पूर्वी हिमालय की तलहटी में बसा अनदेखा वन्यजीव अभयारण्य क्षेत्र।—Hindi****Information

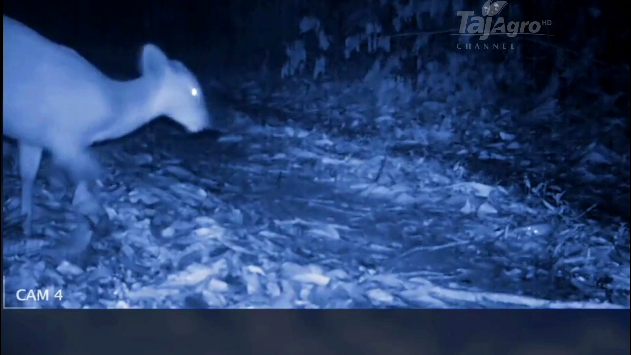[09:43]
कैमरों ने जो नजारे दिखाए उनके बारे में तो रेंजर सोच भी नहीं सकते थे।
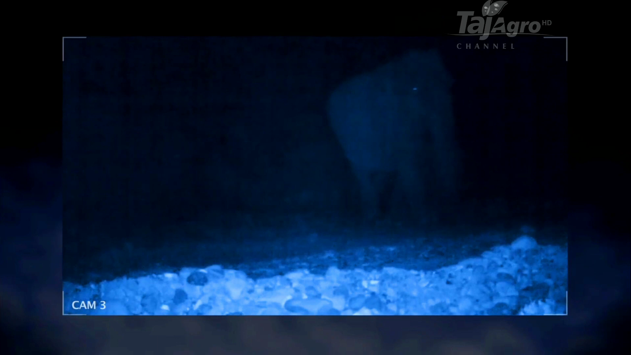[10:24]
यहां हाथी अब भी थे और साथ ही उनके बच्चे भी थे। ये इस बात का सबूत था कि ये जीव अब यहां खतरा महसूस नहीं कर रहे थे। अगर माहौल सही ना हो तो हाथी रिप्रोड्यूस नहीं कर पाते।
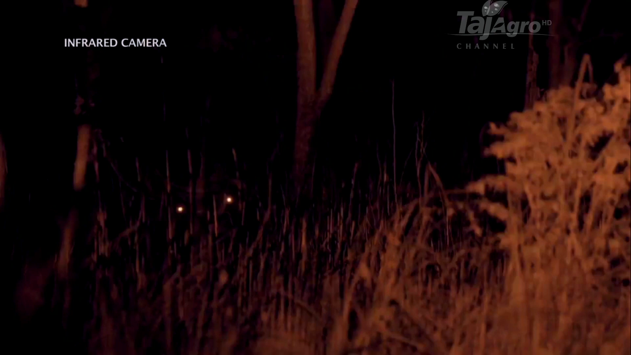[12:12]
लेकिन इंफ्रारेड और थर्मल कैमरों की वजह से सब कुछ नजर आ रहा है।
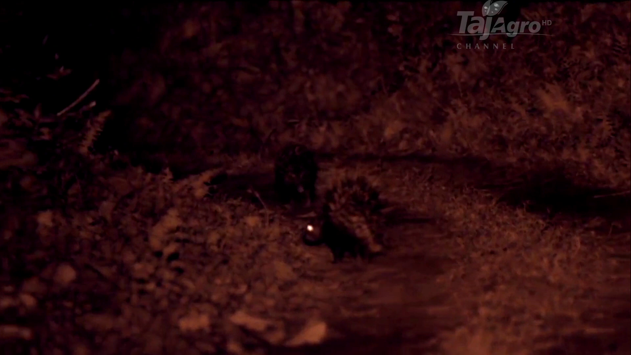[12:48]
इन रास्तों से हटकर चलना मुश्किल है।
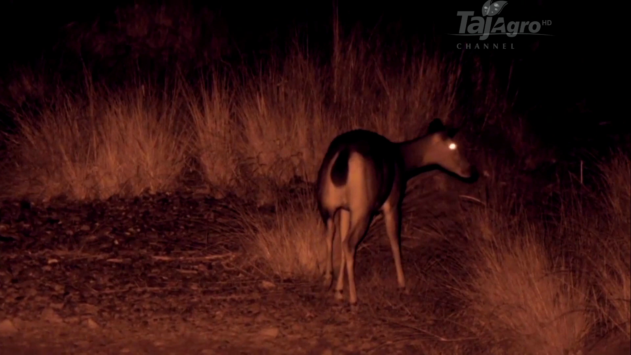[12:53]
यहां इतना अंधेरा है कि सांबर हिरण को अपने आगे की जमीन देखने के लिए सिर को नीचे झुकाना पड़ रहा है। नजदीक ही एक नर ये उम्मीद कर रहा है कि उसके सिर पर मौजूद फेरोमोन्स को सूंघकर मादाएं उसकी तरफ खींची चली आएंगी,
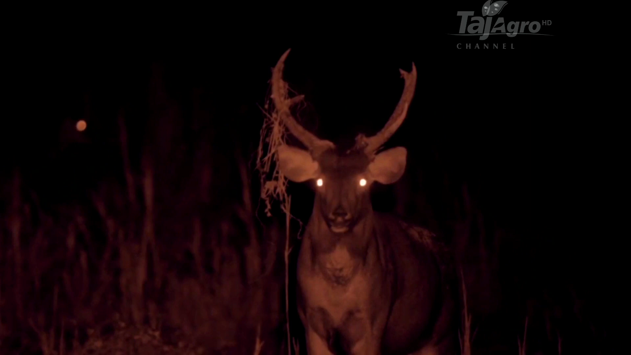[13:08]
लेकिन इसकी किस्मत साथ नहीं दे रही।
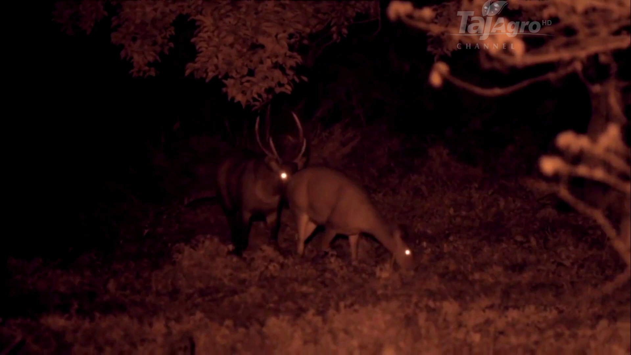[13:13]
एक और नर इससे पहले कामयाब हो जाता है। मानस में शांति बहाल होने के बाद से सांबर हिरणों की तादाद बढ़ी है,
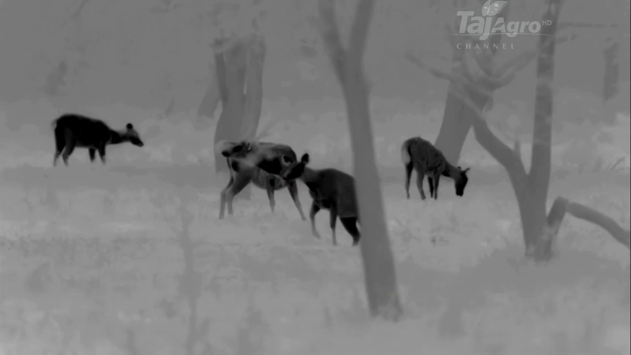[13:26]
लेकिन जहां हिरण होते हैं वहां शिकारी जीव भी होते हैं।
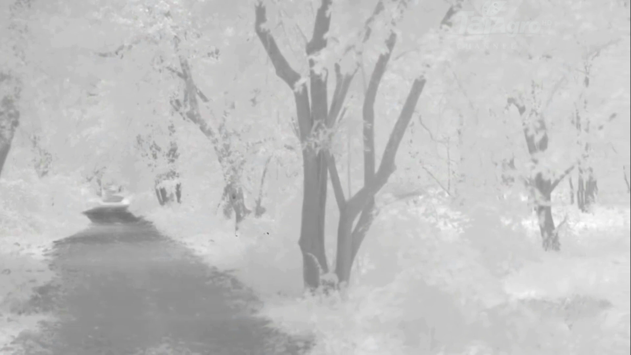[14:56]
वो हमारे खास कैमरों से बेखबर अंधेरे में आगे बढ़ जाता है। यह काफी सुकून में लगता है।
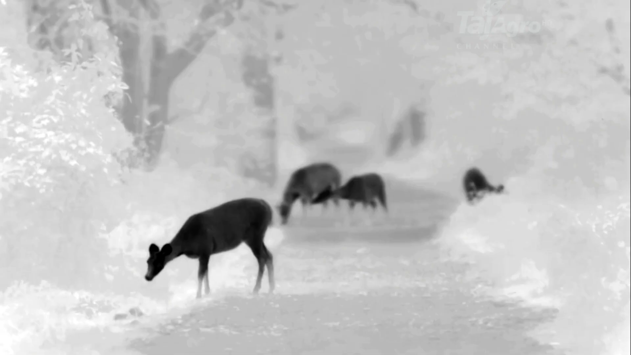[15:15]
लेकिन सांबर के लिए यह खबर खास अच्छी नहीं है। बाघ के वहां से गुजर जाने के बाद हिरण रास्ते पर लौटता है ताकि उसके पंजों के निशानों की गंध पा सके। उनके लिए शायद ये गंध एकदम नई है।
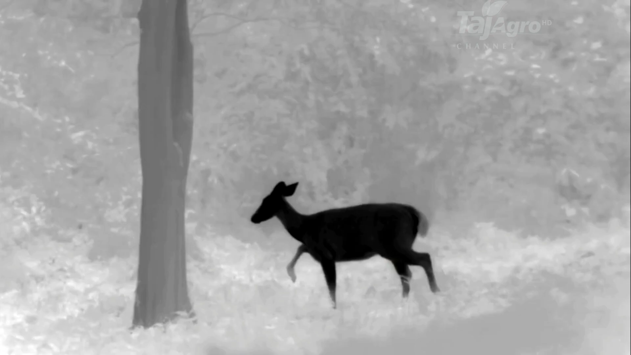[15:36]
कभी मानस में बाघों की संख्या काफी हुआ करती थी और आज बाघ अपने आप को खात्मे से बचाने में लगे हुए हैं।
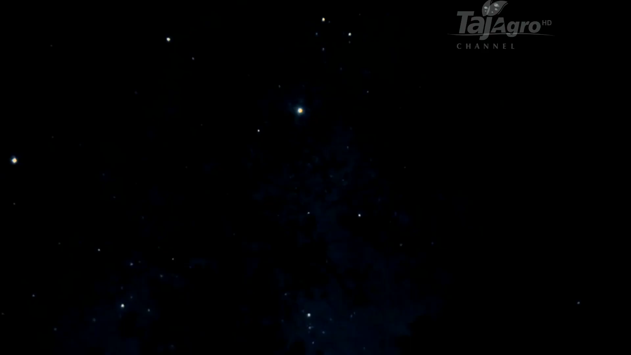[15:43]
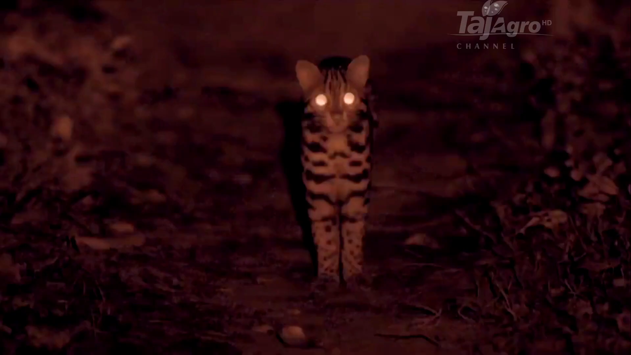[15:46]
यहां कुछ और बिल्लियां भी गश्त लगा रही हैं। ये एक लेपर्ड कैट है।
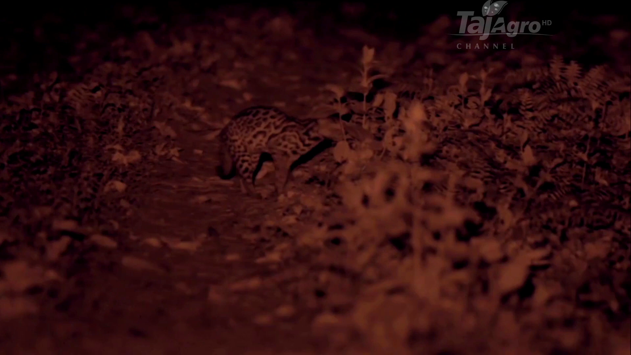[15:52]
ये छोटी और फुर्तीली है और ये बाघों से नहीं डरती।
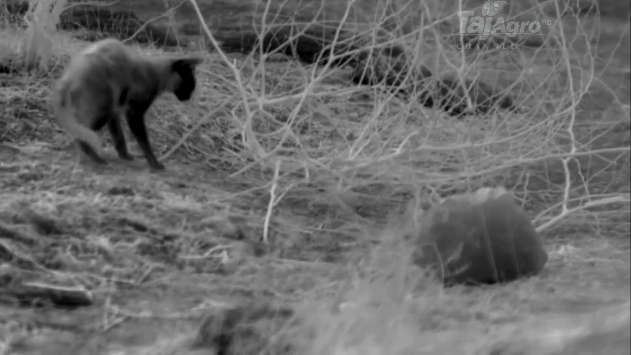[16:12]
मुकाबला है बिल्ली और सांप के बीच और यह मुकाबला जिंदगी के आखिरी पल तक चलेगा।
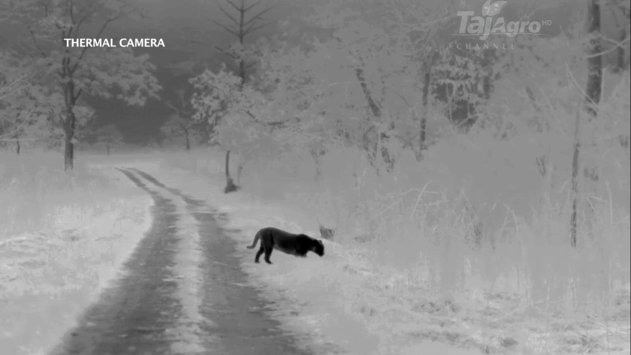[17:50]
थर्मल कैमरे से देखने पर यह एक बड़ा नर तेंदुआ लग रहा है,